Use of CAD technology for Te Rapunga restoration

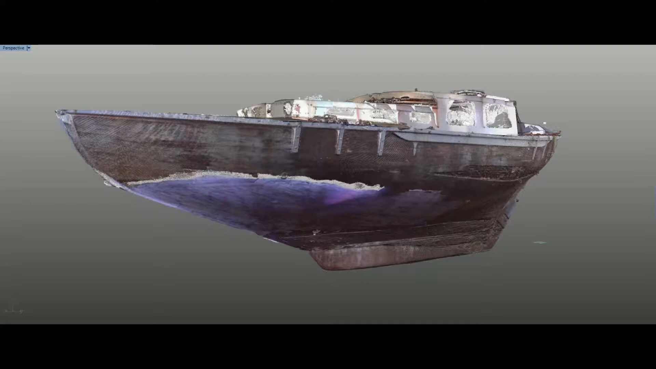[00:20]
The output from these scans was used to create a 3D mesh model that can be viewed in our CAD program.
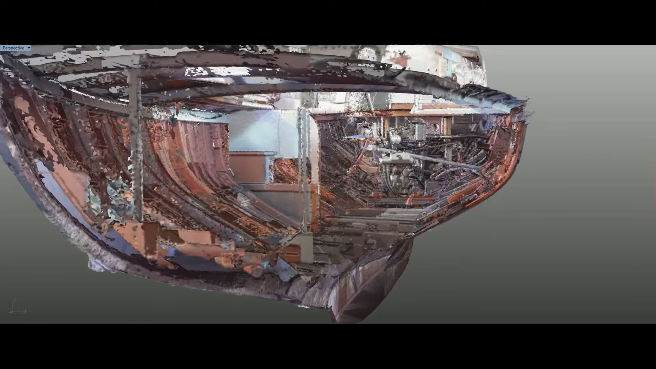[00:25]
The process is similar to manually taking lines off the boat and lofting, but gives us a more detailed and accurate result in less time.
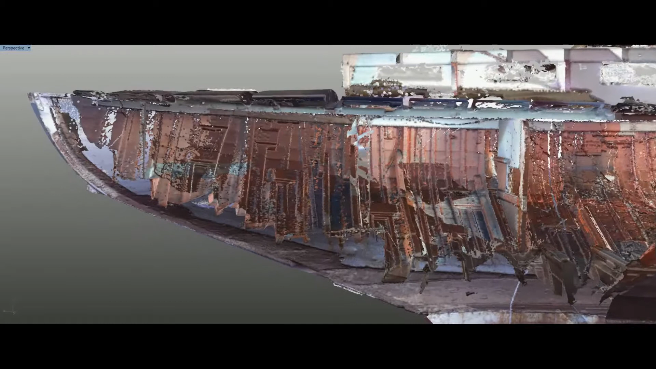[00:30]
Through our CAD program,
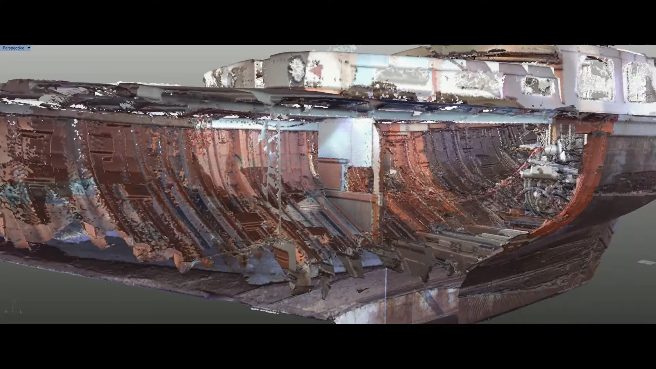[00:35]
we are able to interact with the mesh model to view the various aspects of Terrapunga's construction, such as her planking, structural timbers and even the engine location.
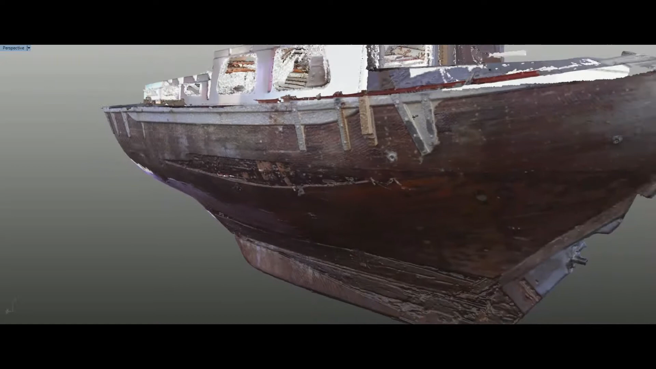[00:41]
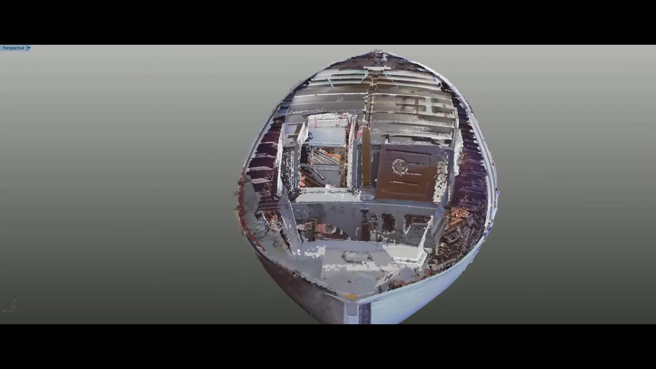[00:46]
We can also take measurements and obtain pattern shapes from the mesh, and the scan lets us record the vessel lines and details for historical purposes.
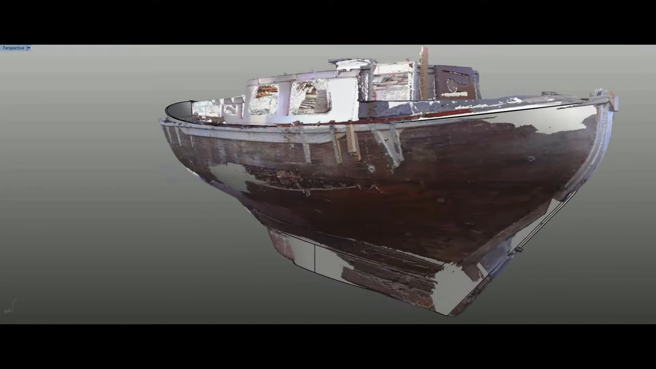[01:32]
In many areas of the hull, the design and scan lines were remarkably close, but other areas differed such as the forward stem which had dropped considerably.
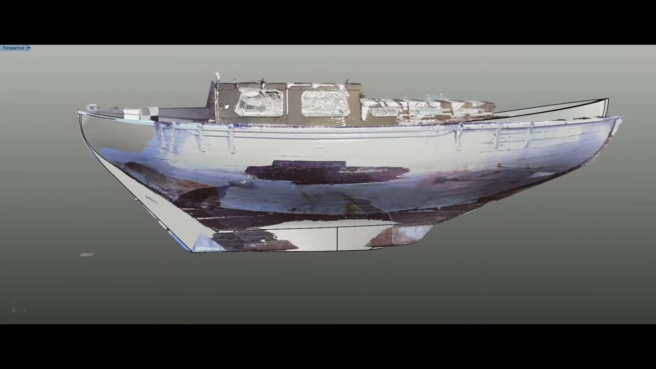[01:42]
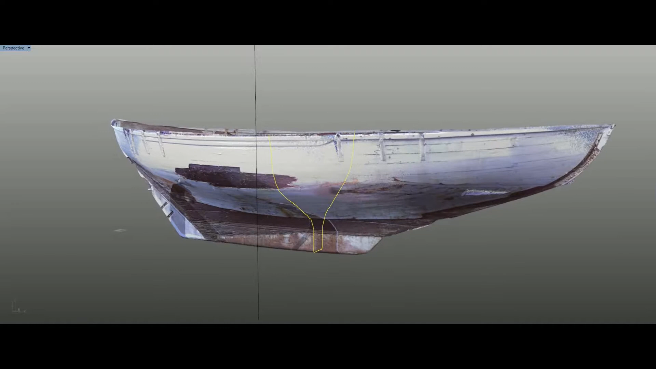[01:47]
Sectional shapes can also be obtained from the mesh model as seen here,